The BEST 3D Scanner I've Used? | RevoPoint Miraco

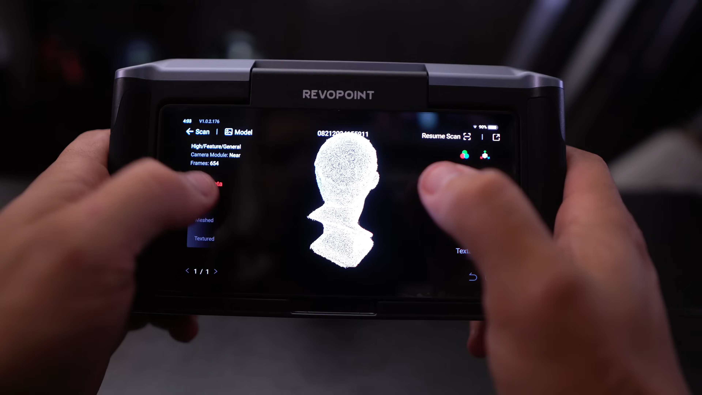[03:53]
We can't select that yet, but let's do a, let's just do one tap edit. And it's going to give us a two minute version or a detailed version.
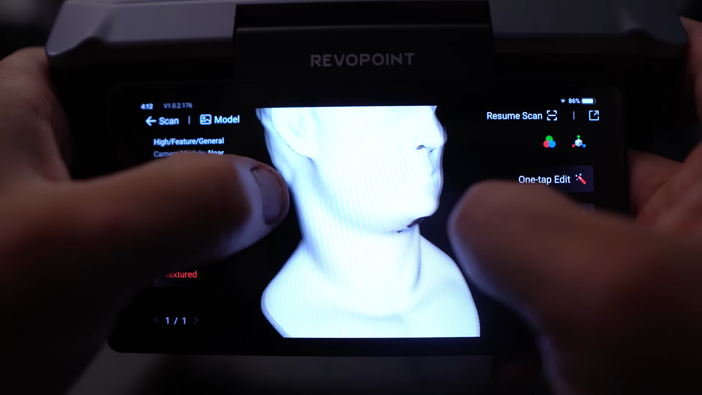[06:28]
like this came out really good.
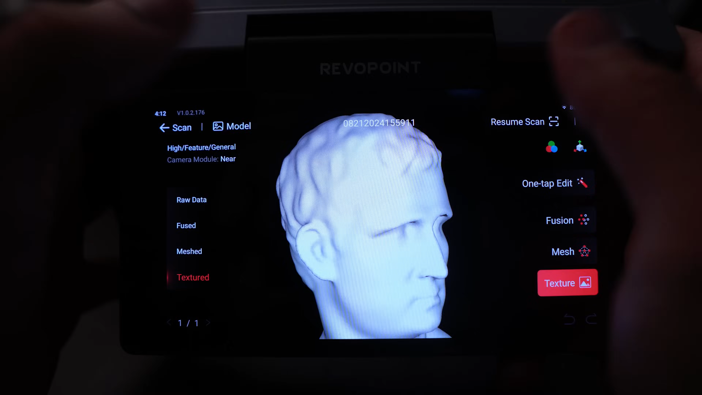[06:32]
It, it, it's that, I mean, it worked, it worked really well, but you know what? This isn't why I'm excited about this. I want to scan myself.
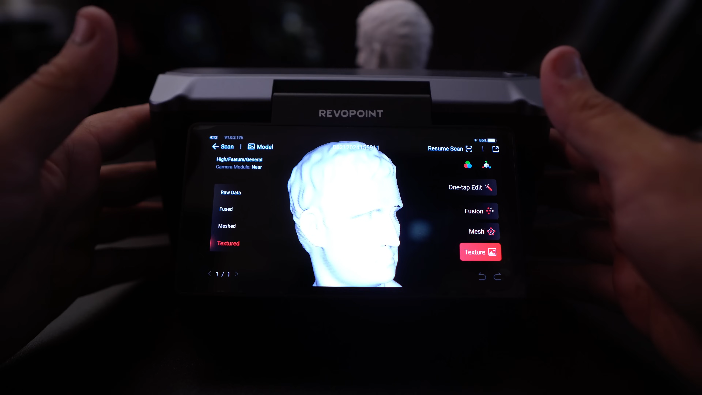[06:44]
I want to scan something in the room and I want to see if I can maybe scan one of my suits.